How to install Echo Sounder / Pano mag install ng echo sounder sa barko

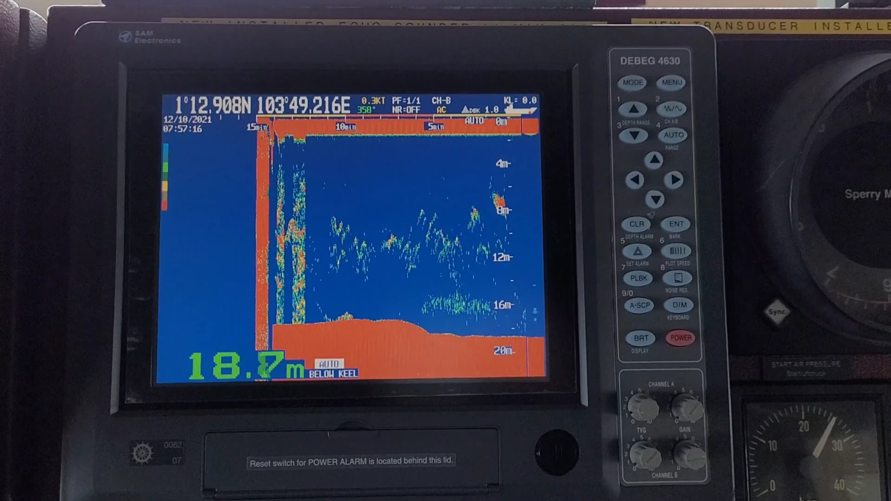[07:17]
After that, we go to the bridge to check the Echo Sounder display.